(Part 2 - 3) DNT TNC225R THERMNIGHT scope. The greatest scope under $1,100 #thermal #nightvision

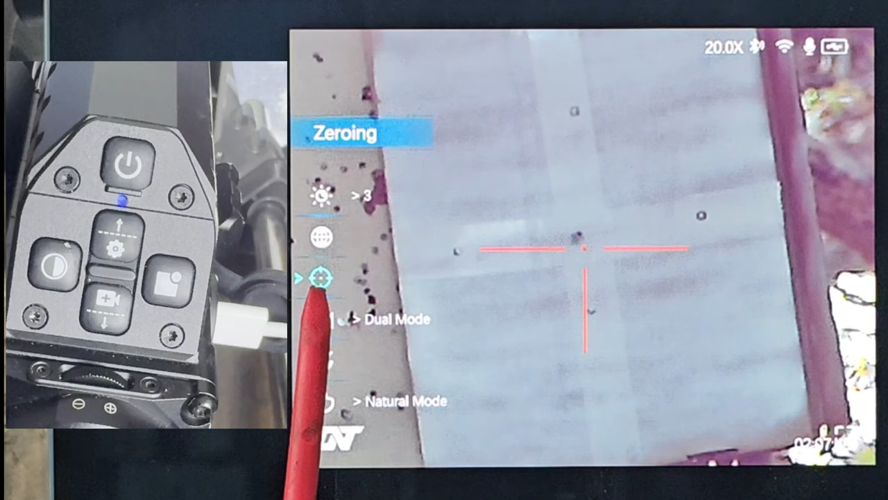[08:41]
And the easy thing to do is, first thing you do is hit the picture-in-picture button and get the options. So the options down here are digital.
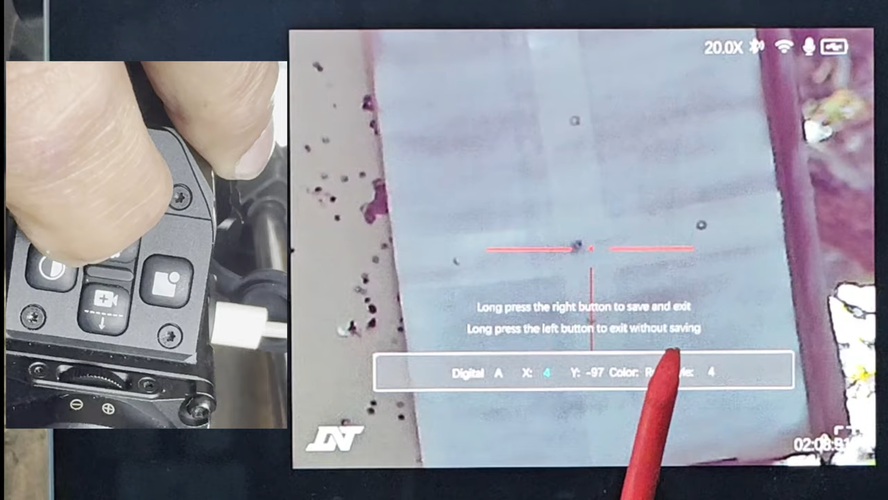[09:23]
to the right or to the left.
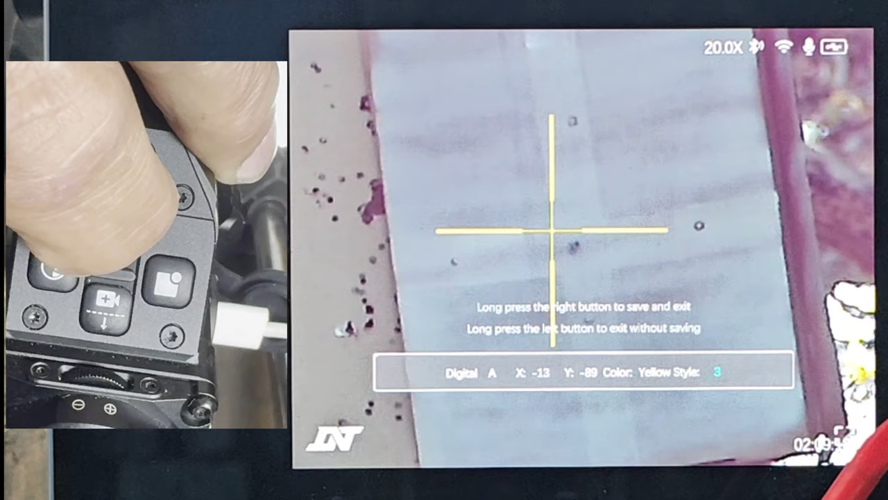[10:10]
You can get that. And back to my number four.
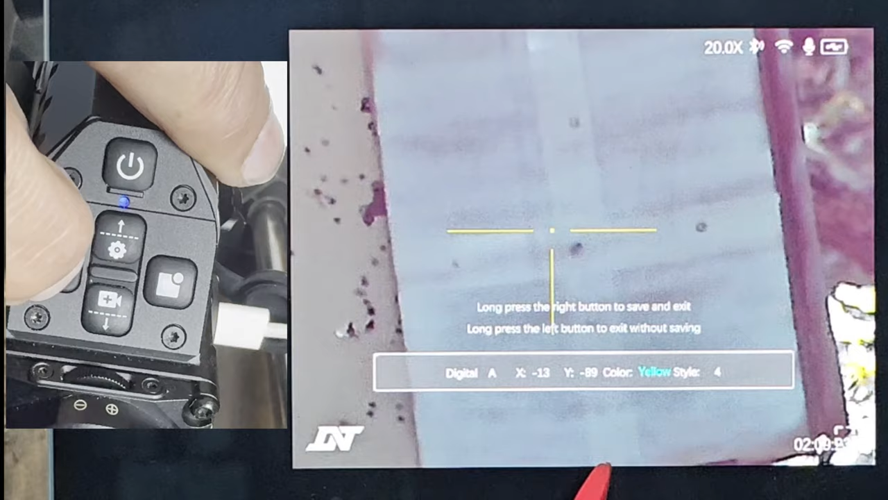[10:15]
So to go one shot zeroing, go over to here,
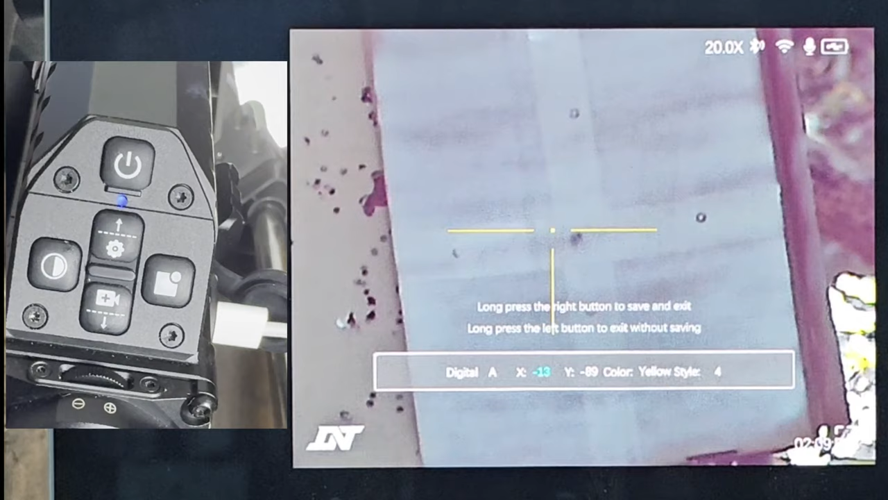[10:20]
pick a spot, and we're going to pick this spot over here, a little mark right here.
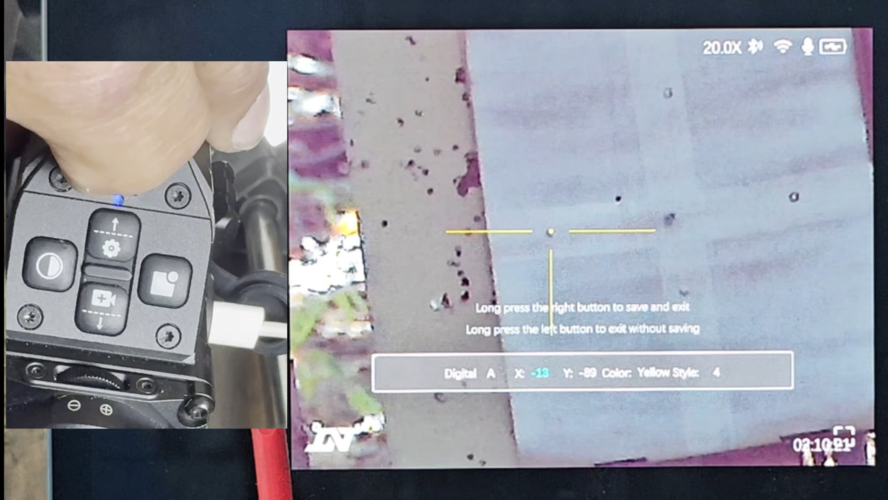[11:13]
See how they stopped? So now what we're going to do is we're going to go over to the X and Y and move this radical over to that dot.
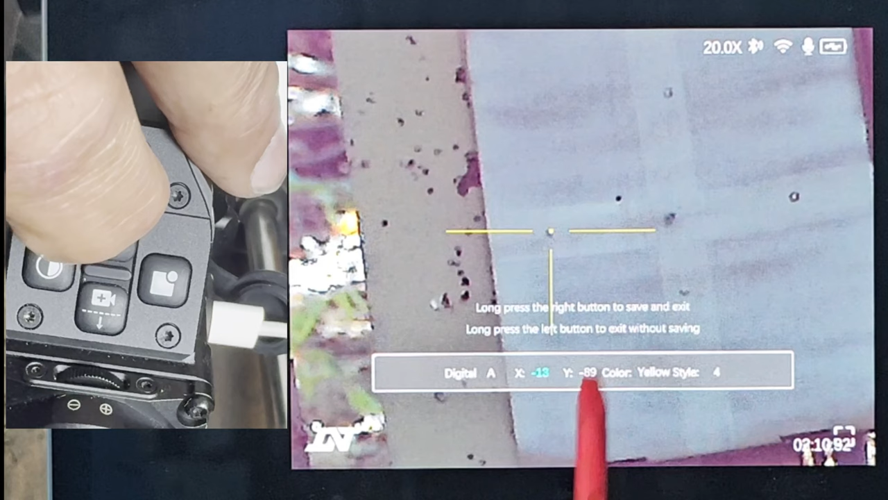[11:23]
So just let's hit this. Go over.
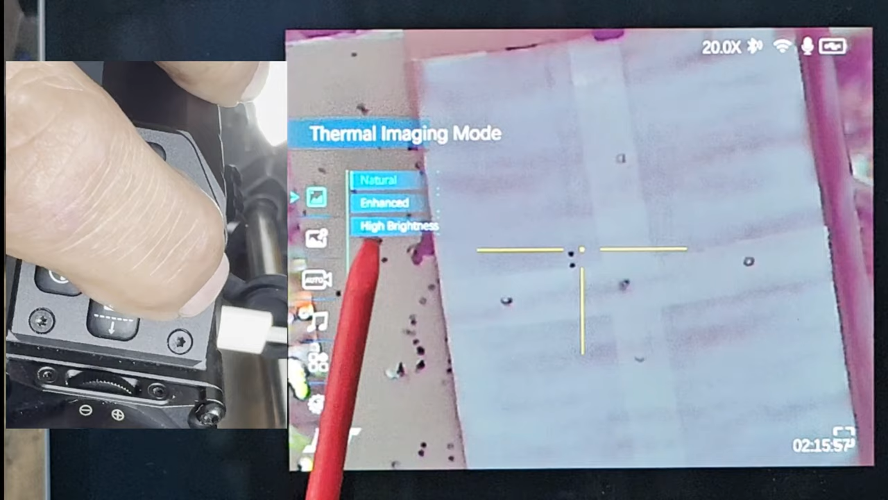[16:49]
I don't need either one of those. I've done really well with just the natural.
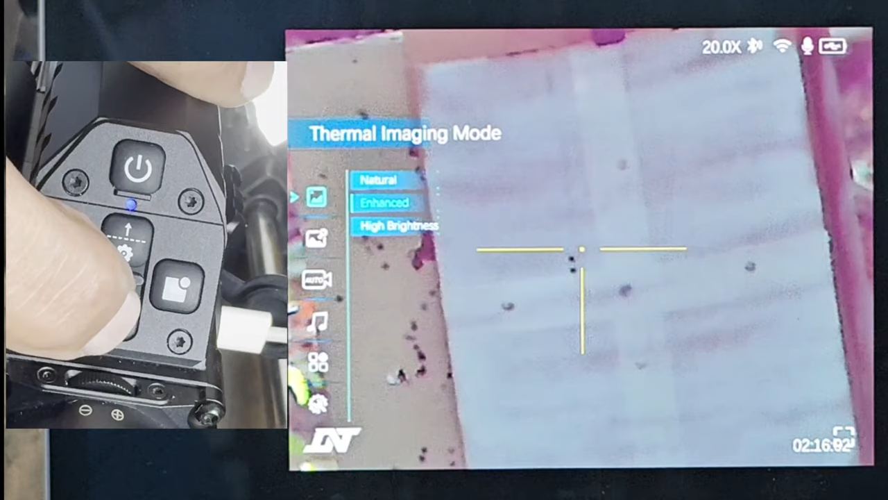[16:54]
Again, moving it over. Next one down, which is the thermal configuration.
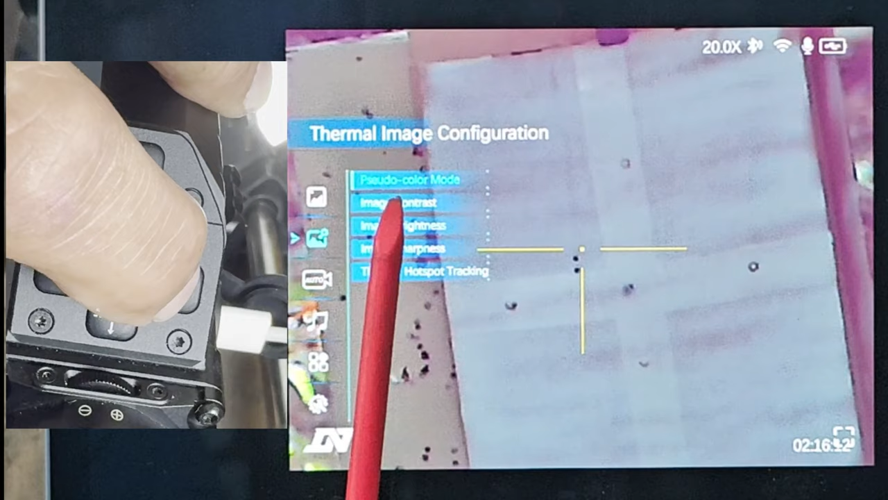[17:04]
And again, you can put the color mode.
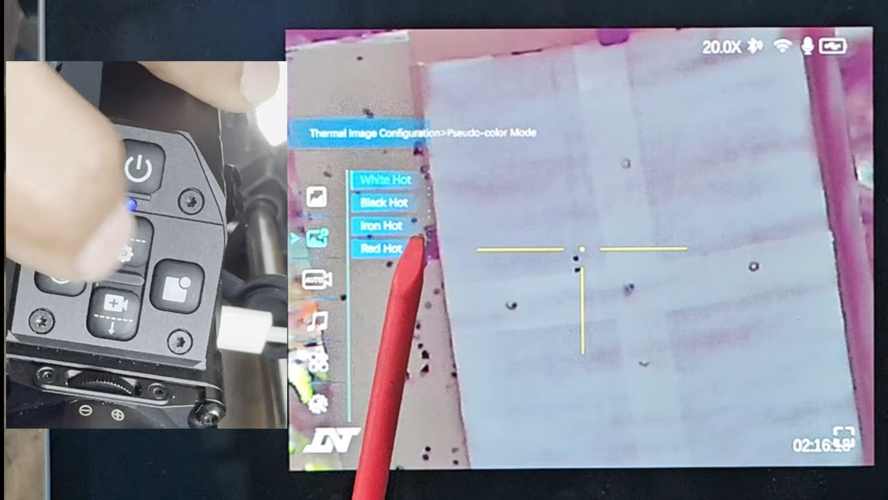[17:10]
So this here, I have it in white hot. I like that. That's just easy for me to see, which means black hot.
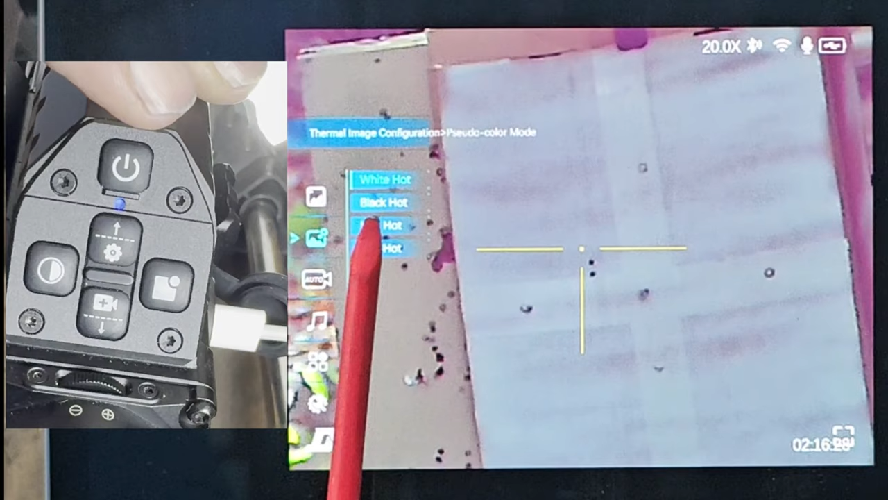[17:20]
All your animals will be in black. Iron hot is a bluish set, and a red hot, you'll see everything that's hot in red.
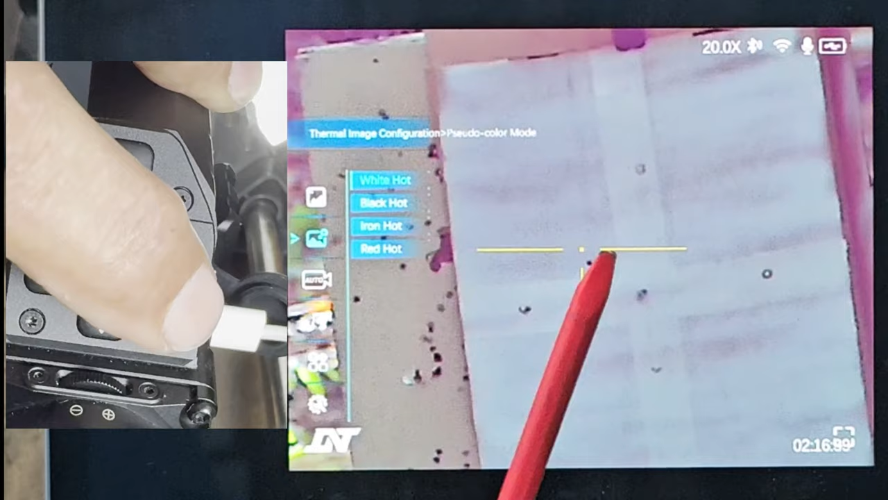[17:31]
Again, I like white, but that's totally up to you on how you want to do it. Image contrast, brightness, image sharpness are all pretty common. I cannot find, and hopefully I can get this before I post this video,
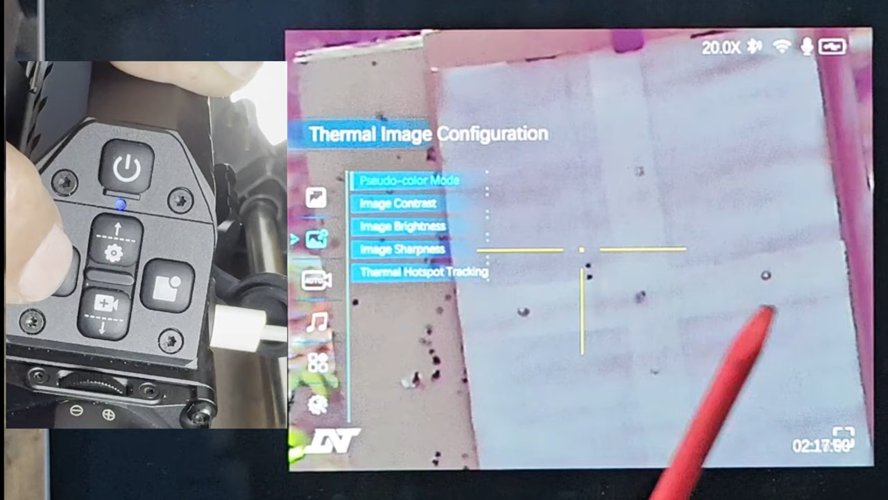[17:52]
this thermal hotspot tracking. I can't see what it does. It places a little dot on the screen, and the dot moves all over. So I got a call into the company for that.
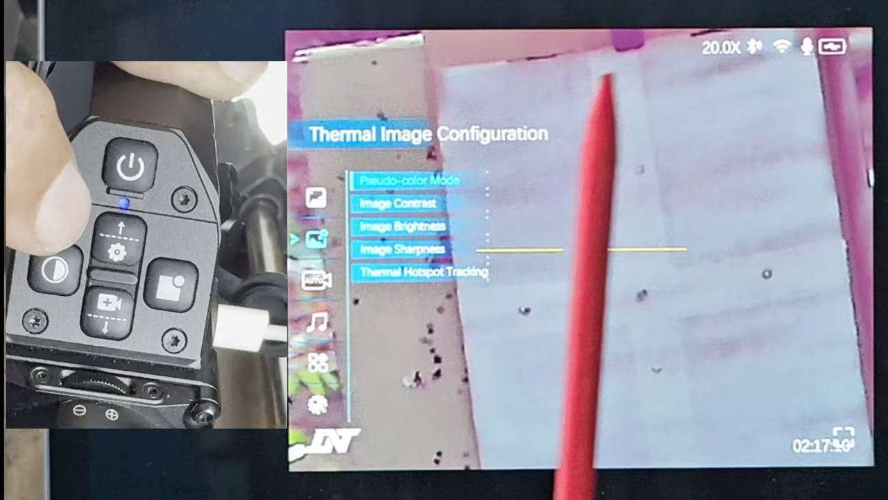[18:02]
So hopefully I'll edit this video, add that in, and take this part out. So get out of this.
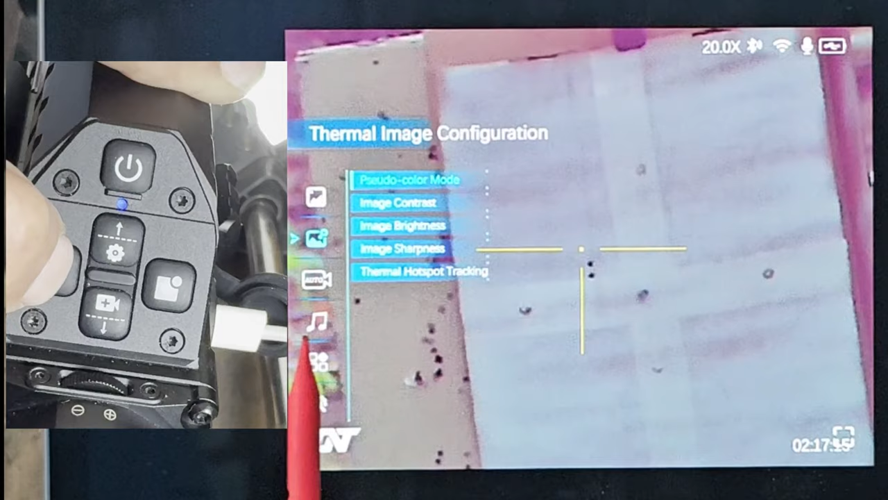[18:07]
Auto mode is for the auto recoil activation recording.